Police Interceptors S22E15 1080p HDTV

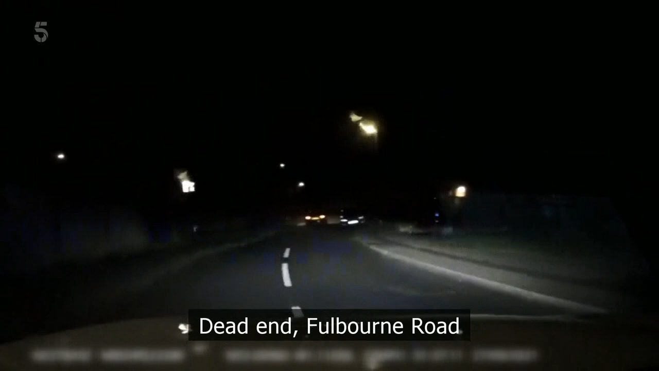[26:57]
But the motor's just slipped into a cul-de-sac.
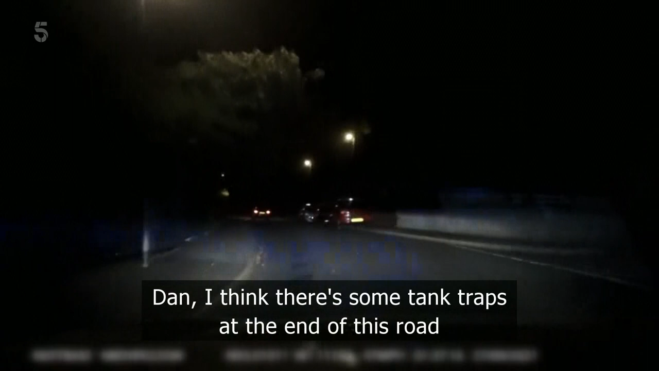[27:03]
Dan, I think there's some tank traps at the end of this road. Unless he fancies going off-road, there's no way through. Yeah, subject is over the tank trap.
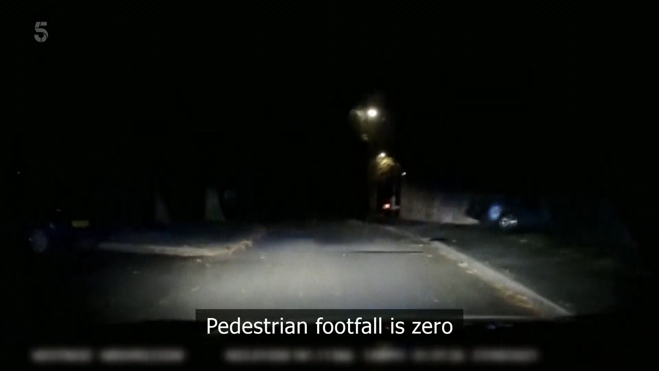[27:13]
Pedestrian footfall is zero. Having jumped the curb, the suspect puts his boot down. Search for a road again. But the cops know something he doesn't. It is. They're 5-0. Left on two. Hawthorne Crescent. He's heading into yet another dead end. Either he's lost, under the influence, or he's got something else up his sleeve. Left onto Pinewood Avenue. It looks like it's the latter.
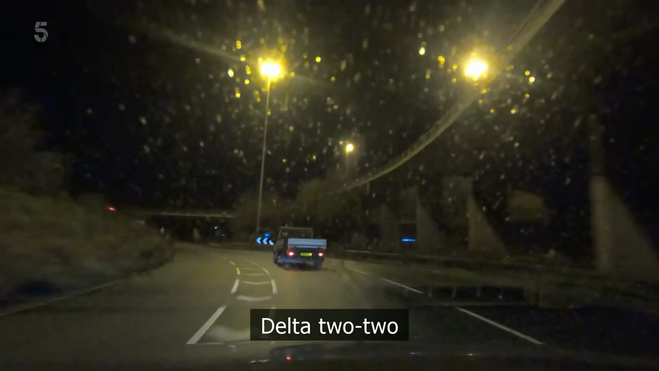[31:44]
Dog handler Jen Els has just spotted a builder's van veering across the carriageway.